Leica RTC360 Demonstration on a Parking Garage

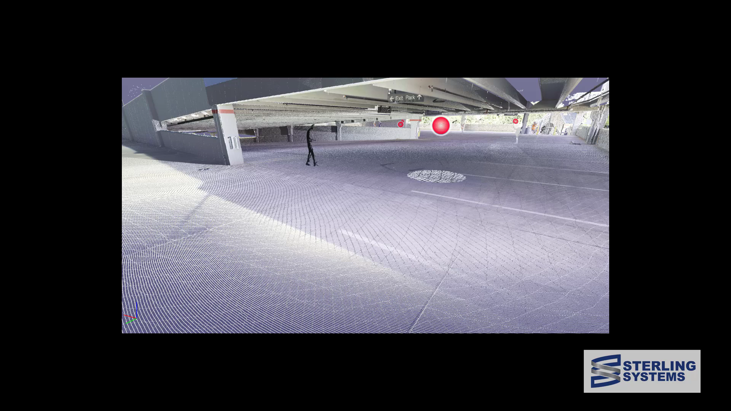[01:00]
As I said we're using the Leica RTC360 on this project along with field data collection of field 360 running on an Apple iPad and registering the data with Leica register 360.
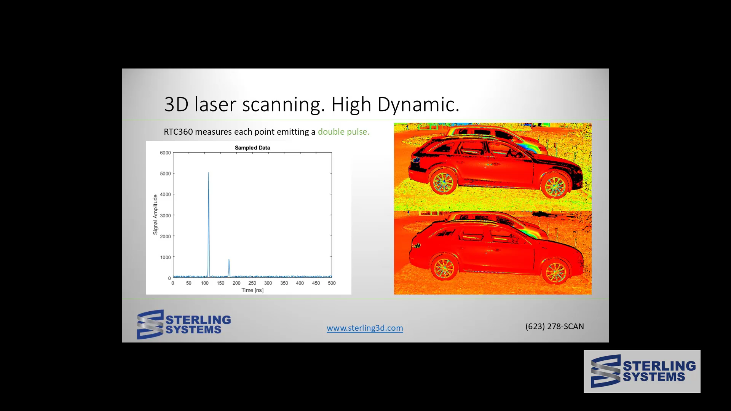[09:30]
nothing but in the case of the RTC it also sends out that baby pulse which comes back and is red just fine and honestly ends up being like 4 million. pulses per second that it sends out. Let's take a look at some of the quality of the data that it gets. On the left hand side you can see quite an ornamental structure there and right next to it is the cross section from the data of points on the face of that. I mean that is clean.
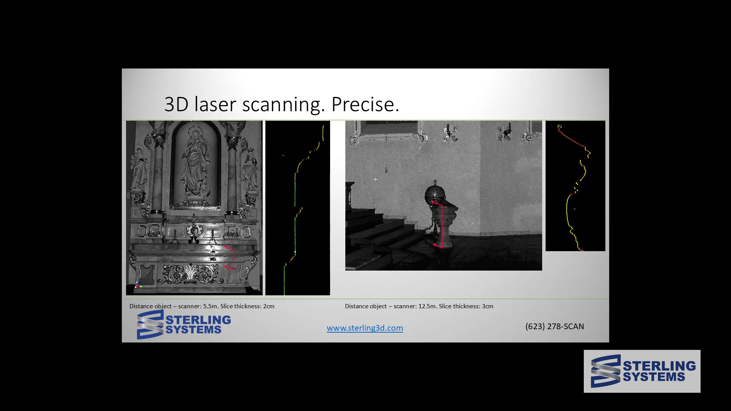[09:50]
This baluster on the stairs same situation. With this photo we are showing the quality of the RTC data versus the Leica P40 and the BLK360 in an environment where we are taking this equipment and scanning it and showing the cross section and you can see the RTC is by far the highest quality.
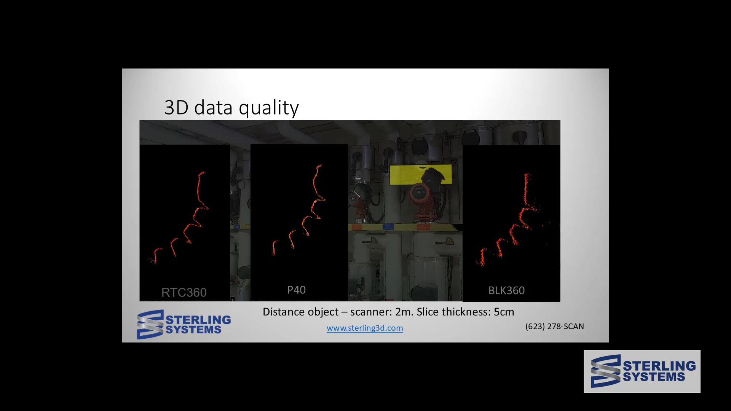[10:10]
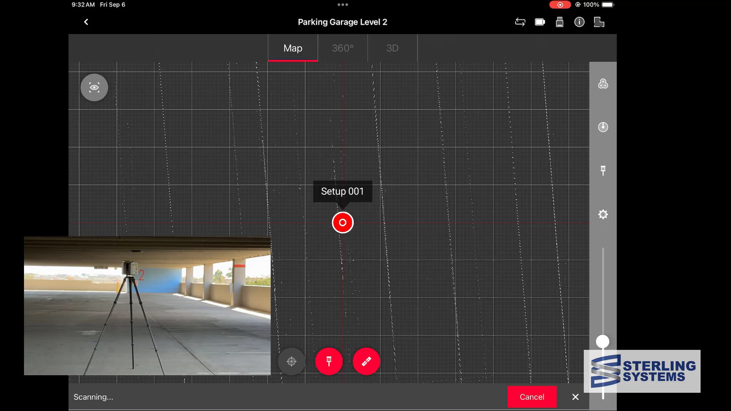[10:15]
So we've started the second scan now and it's going to take the same 1 minute 51 seconds to complete
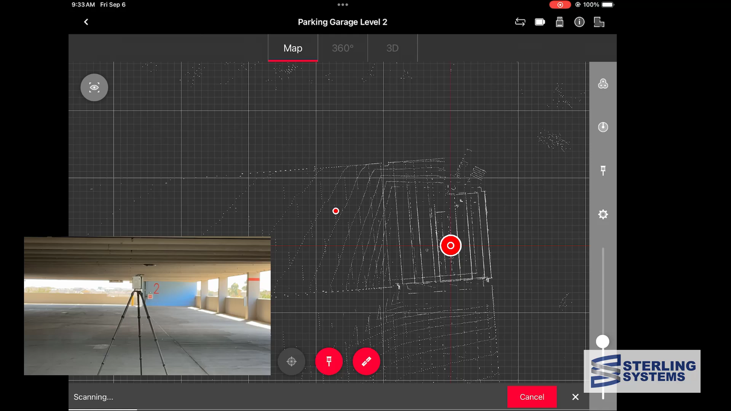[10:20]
and then what we'll do is we'll just skip forward to the end of that and show you how to register or finalize the registration between setups 1 and 2.
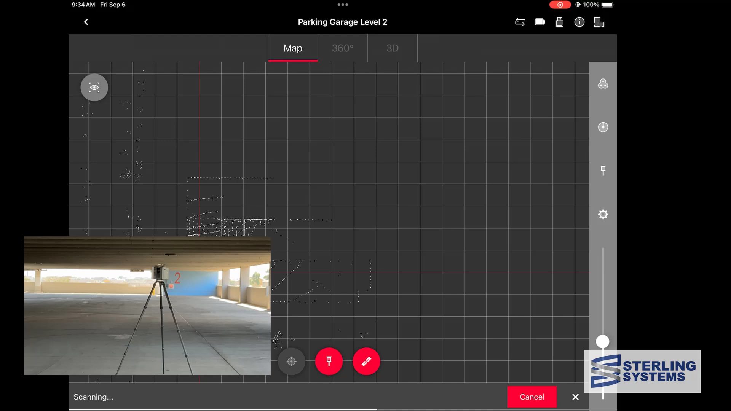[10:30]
Setup 2 is complete so we're going to pick it up and move it to setup 3.
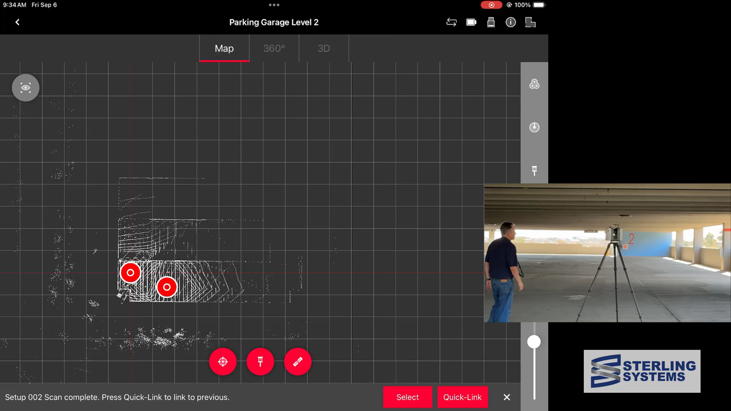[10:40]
We can watch the position track on the iPad and then we're going to start the scanner for the 3rd
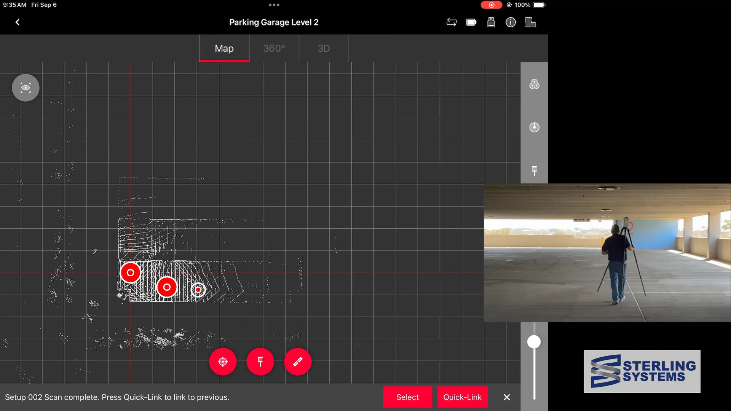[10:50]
setup and then complete the finalization of the registration between 1 and 2. All that we need to do to link 1 and 2 is
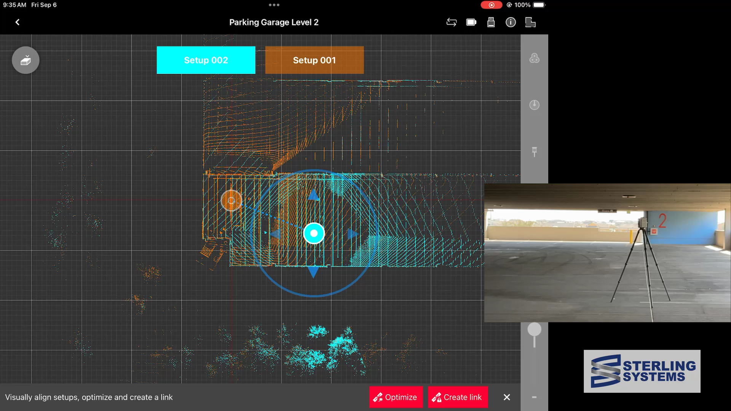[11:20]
We can adjust if need be but as usual it put it right in the right place.
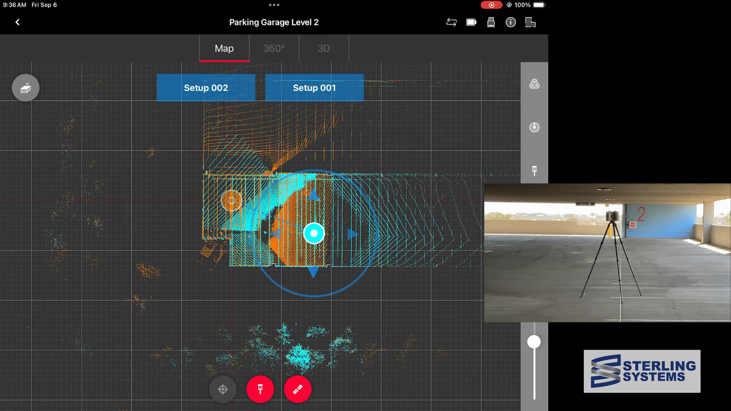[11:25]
So now we can say optimize and then create link.
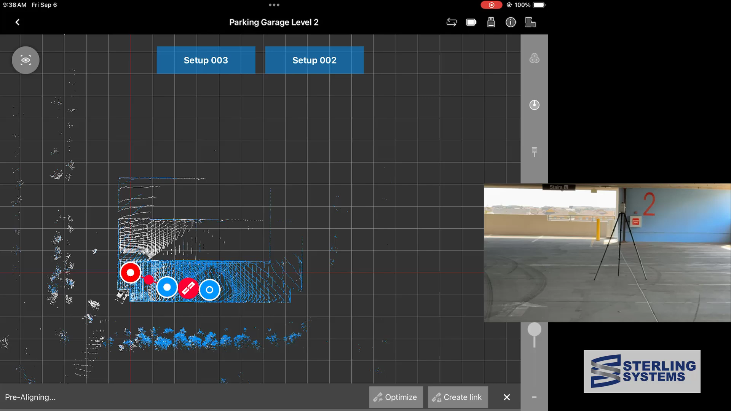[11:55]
When we talk about 2-pass scanning,
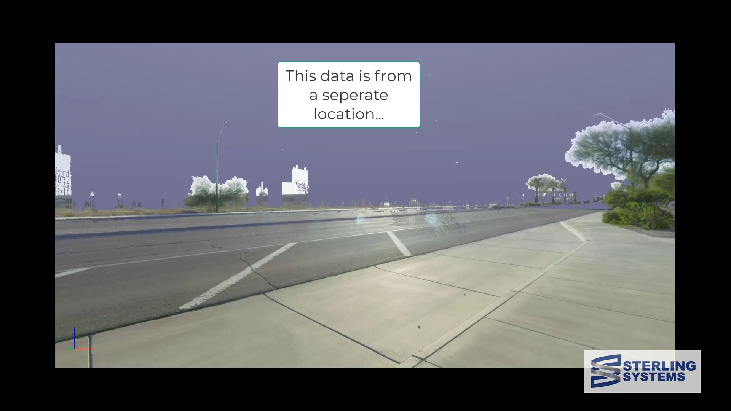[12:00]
what the scanner is going to do is collect the data twice and any point that isn't in both datasets gets removed.
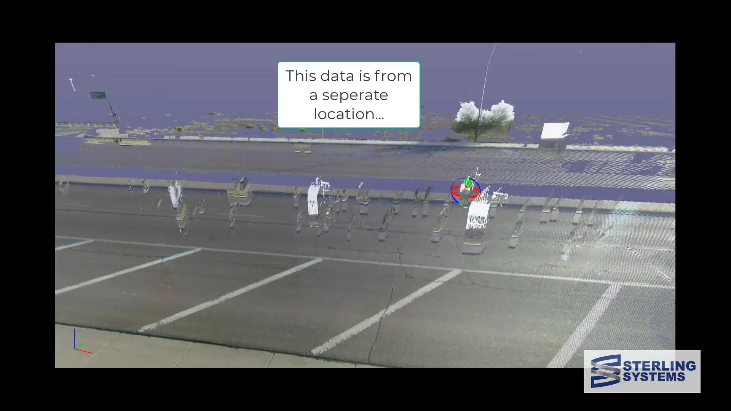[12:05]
So here's what it looks like on the first,
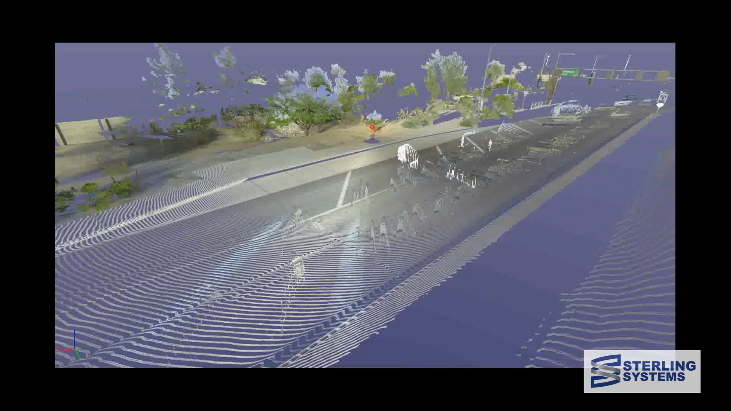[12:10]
a single pass and this is the second pass and you can see that the vast majority of the points have been removed.
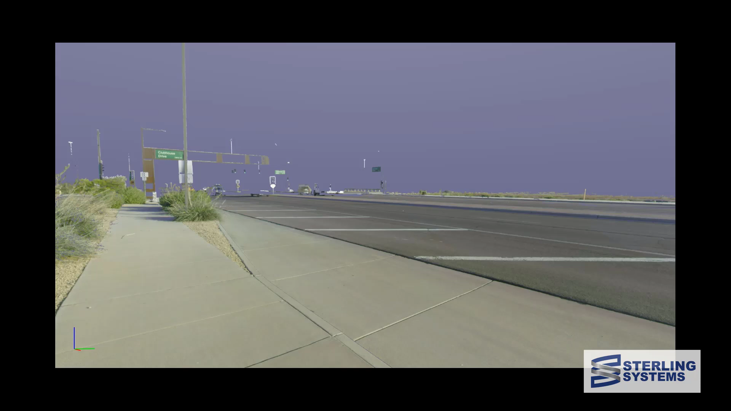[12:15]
There is a little bit of overlap because
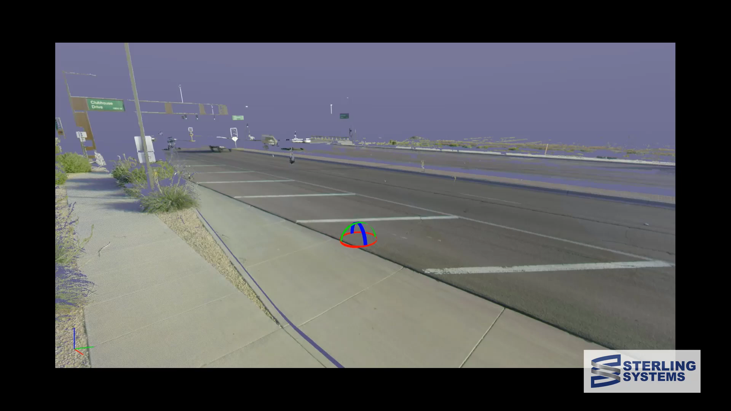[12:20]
when you deal with traffic you run into situations that cars happen to
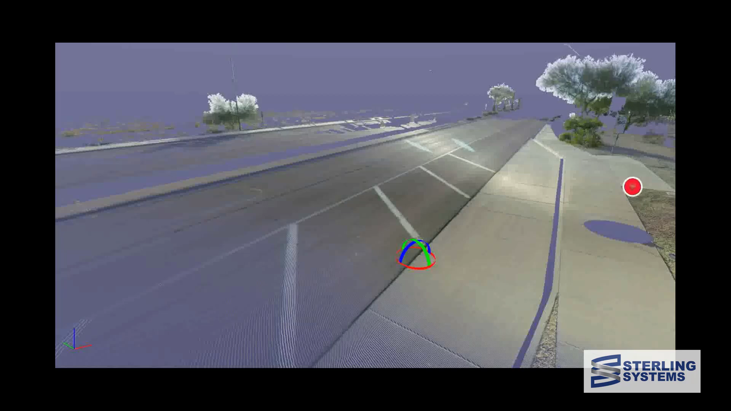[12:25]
occupy the same space so it thinks it's a stationary object. But much cleaner.
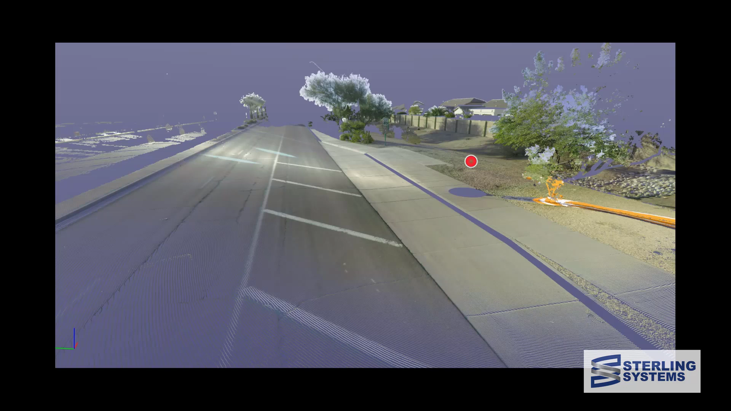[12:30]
As long as we're talking about cleaning up projects and making life easier, why don't we turn on and talk about classification.
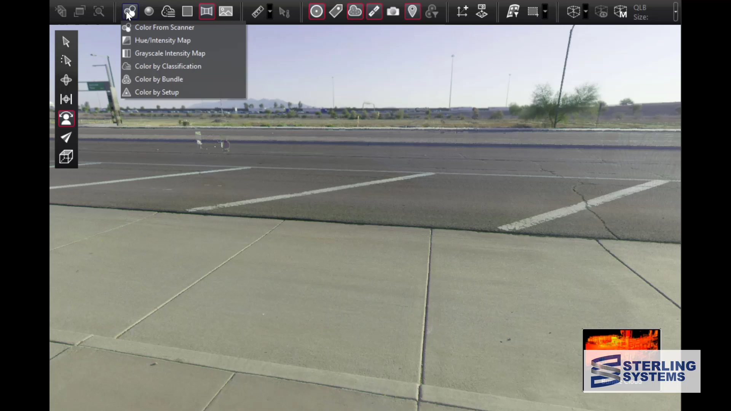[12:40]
That's now an option in register 360 and it will do this automatically.
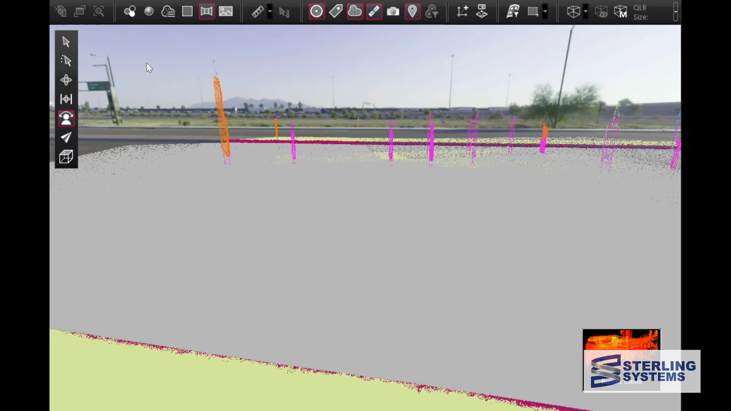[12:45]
So we can turn on our viewer for classifications
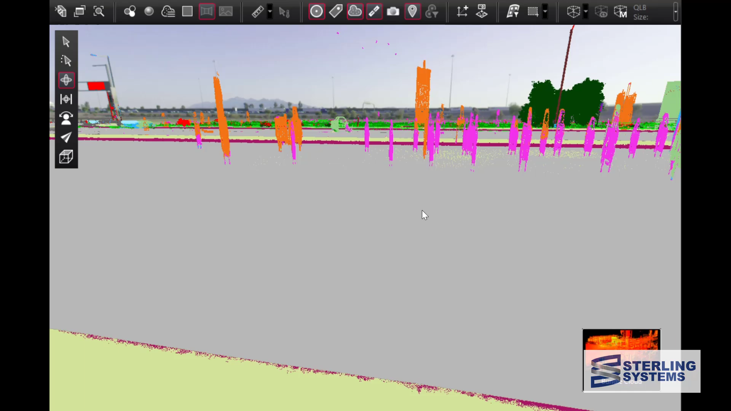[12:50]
and open up essentially the different classification layers and
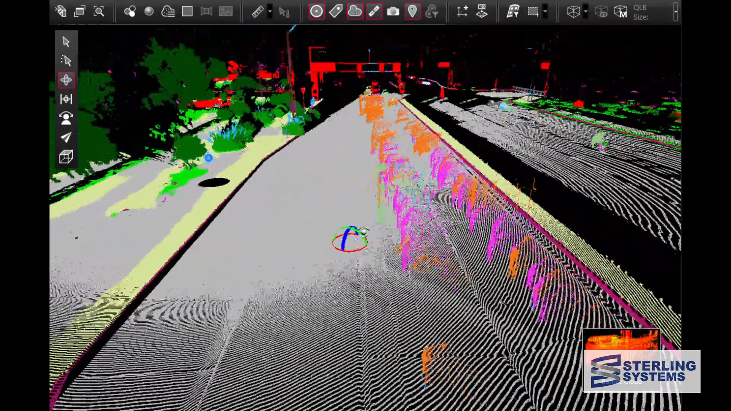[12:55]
basically turn those on or off to get the end result that we want.
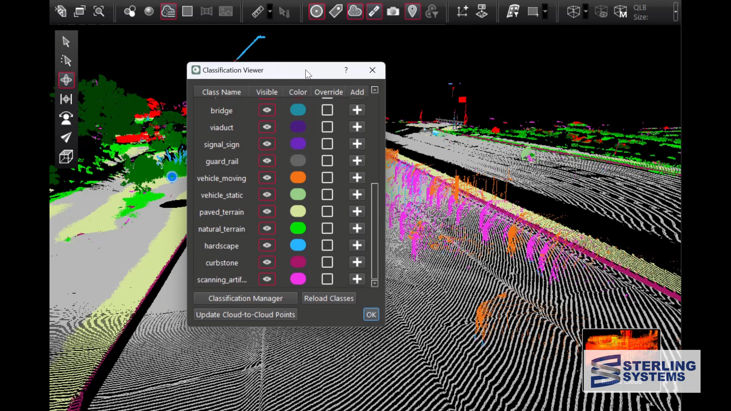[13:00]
So let's turn off some vegetation, we'll go down to essentially stationary and moving vehicles, we'll turn those off and then the other layer is artifacts.
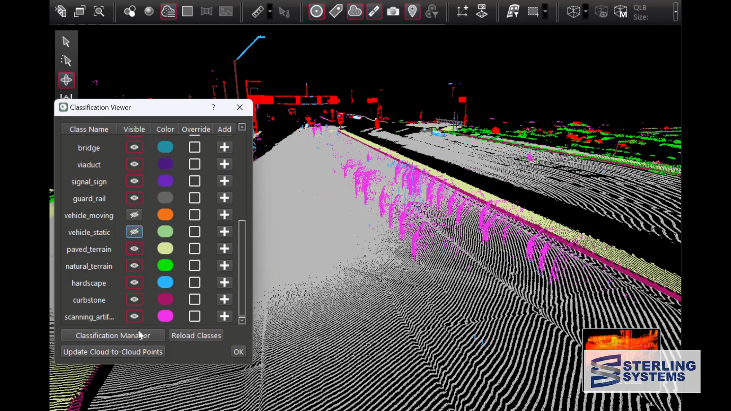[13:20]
And now it's very clean that data and that was all essentially automatically.